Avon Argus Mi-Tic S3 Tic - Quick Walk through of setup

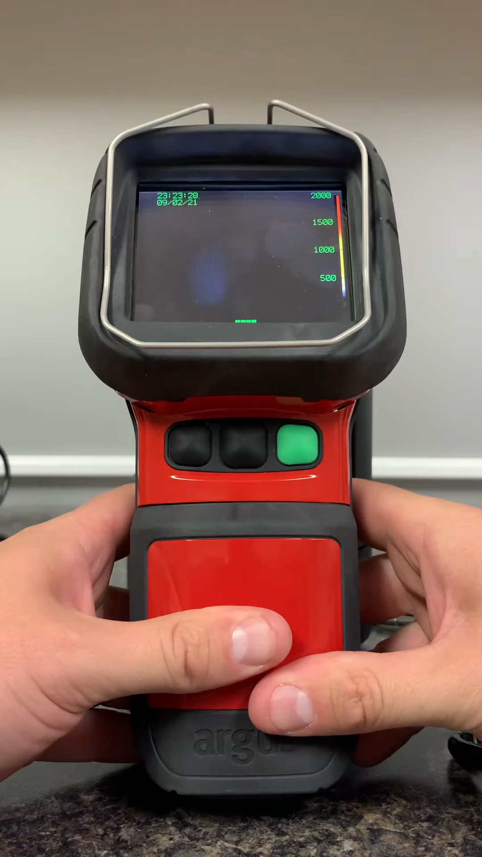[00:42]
Upon booting, the camera will go into an auto record function. We'll see an icon up here once it's in record mode.
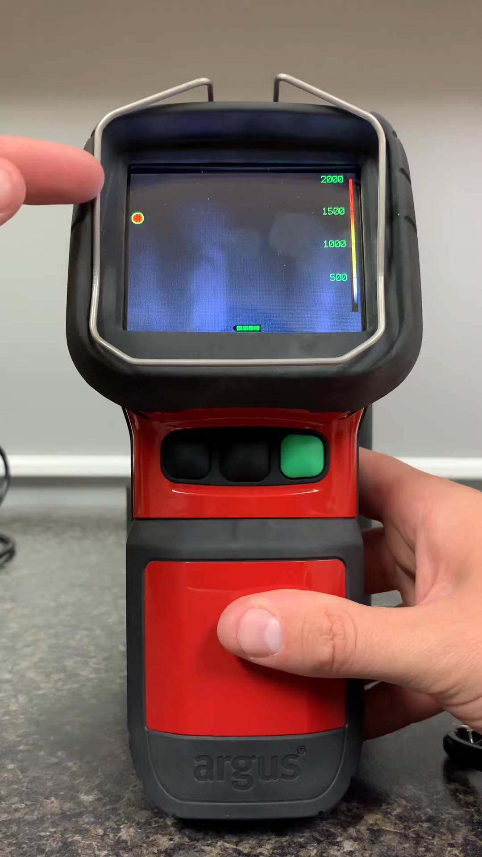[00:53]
If I want to change the screen layout, so now it's in a black box recording mode.
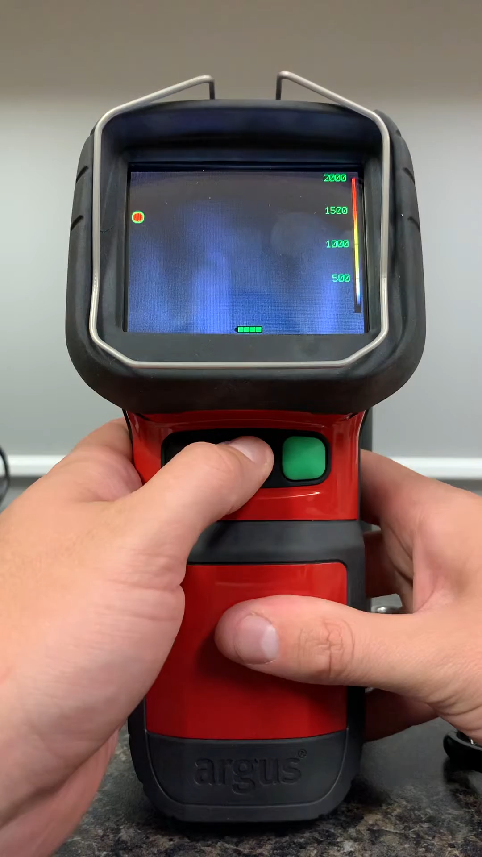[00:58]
If I want to change the screen layout, I simply press the middle button one time. And so now we're in a different fire screen.
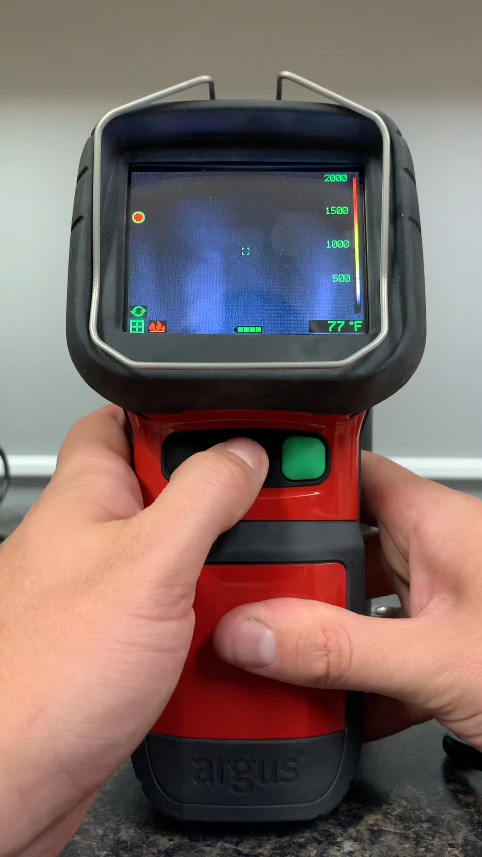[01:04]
On screen: spot 77°F
I don't have anything hot to really demonstrate, but it's going to change some of the colors based off of what we see here, black and white, colorations, etc.
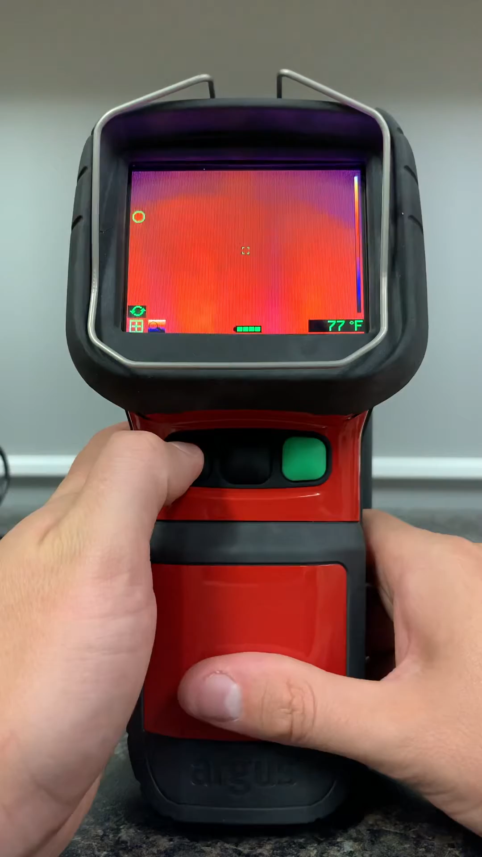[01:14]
On screen: spot 77°F
The leftmost button pressing one time is going to turn on the laser.
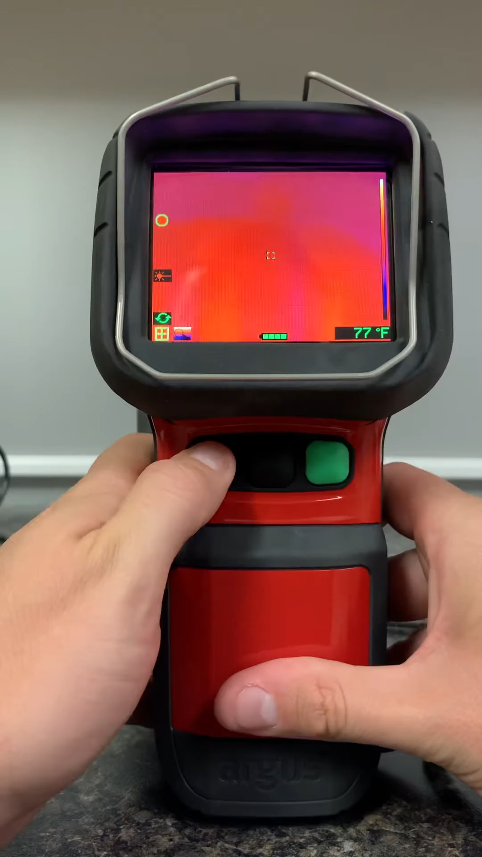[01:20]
On screen: spot 77°F
If I press and hold for three seconds, it's going to go to heat tracking mode. This is, there's a little red X that will jump around. So we see one down here. It's going to literally track what is the hottest thing or rising temperatures on something. If I press and hold for three seconds again, it'll now turn it into cold mode. So now it's going to find the coldest thing and track it. And if I press and hold one more time, it'll now go into both.
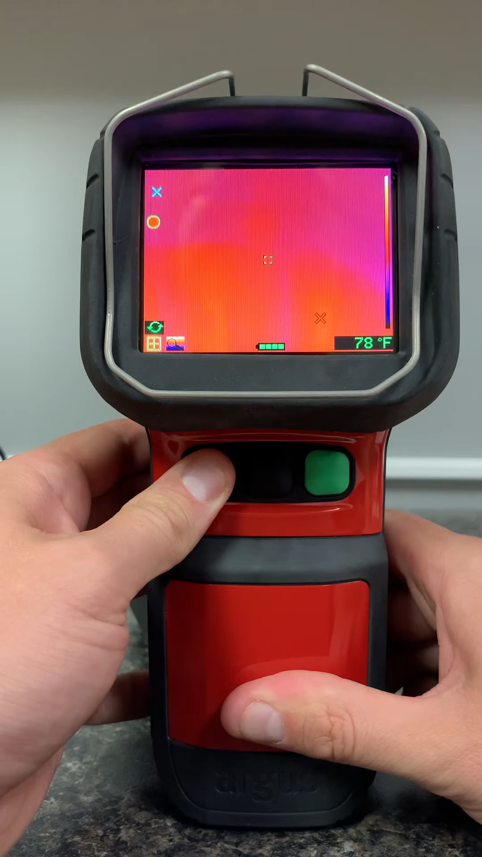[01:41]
On screen: spot 78°F
So I've got both red and blue jumping around for heat tracking. Pressing and holding for three seconds on the middle button
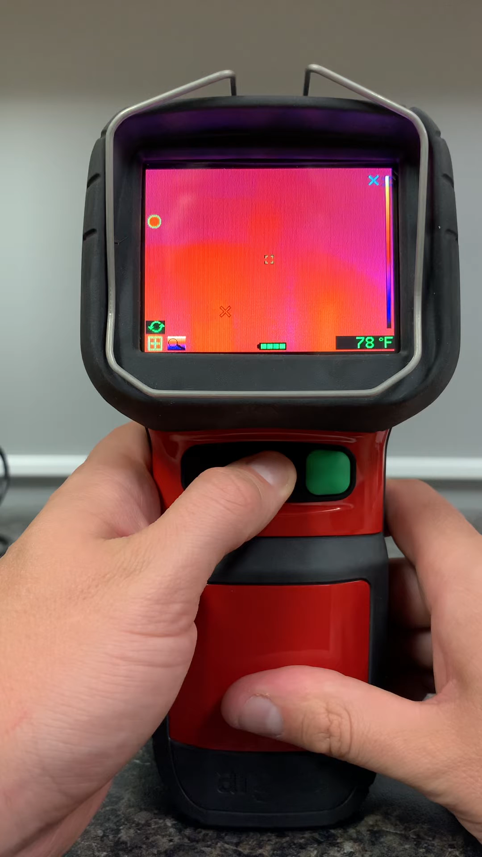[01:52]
On screen: spot 78°F
is really just going to allow us to continue to switch through the other mode screens.
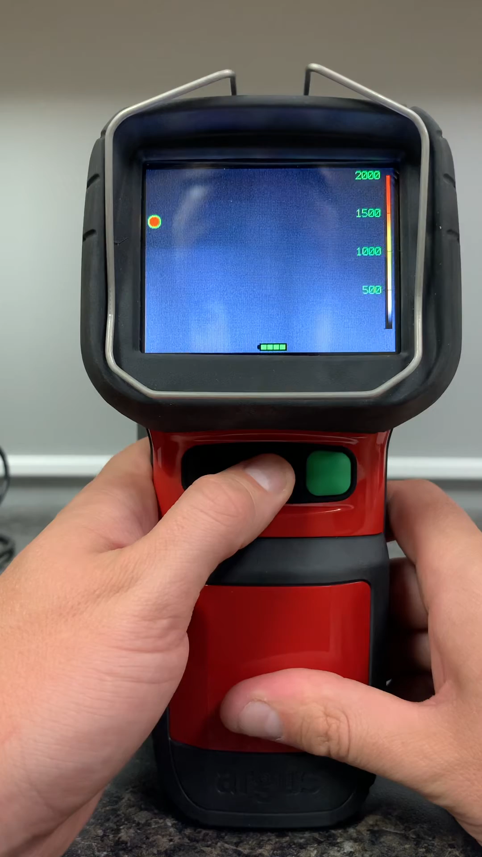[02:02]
Everything is in Fahrenheit, as you can see. And everything is time-synced to, time-wise, time-synced to a local PC.
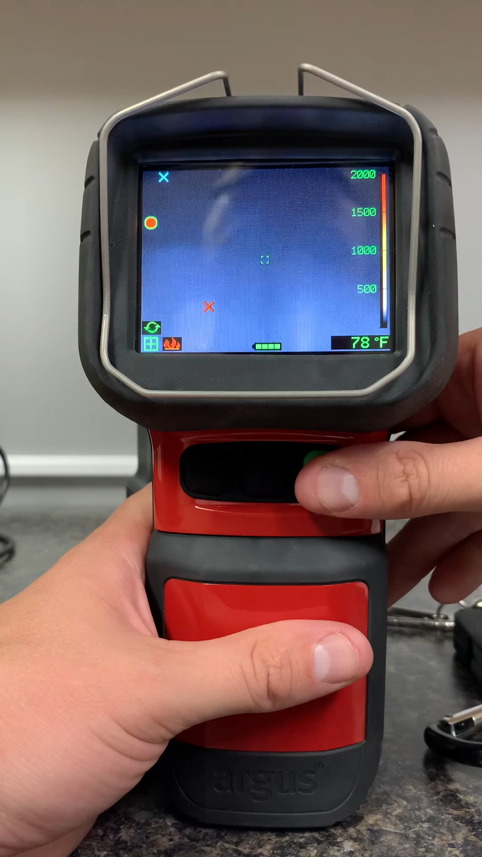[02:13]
On screen: spot 78°F
So if we need to update time and dates, we need to connect it to a computer, of course. To shut the system down,
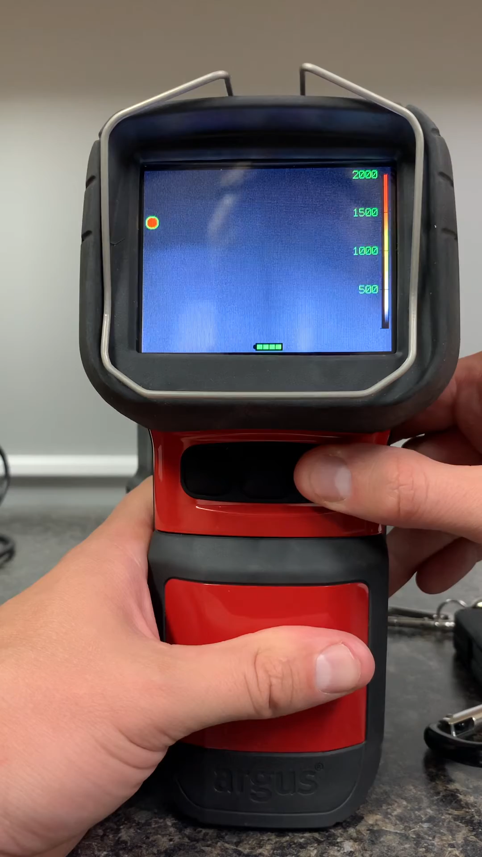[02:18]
we need to hold the green button for three seconds and it will shut down at that time and snap it back in to charge it.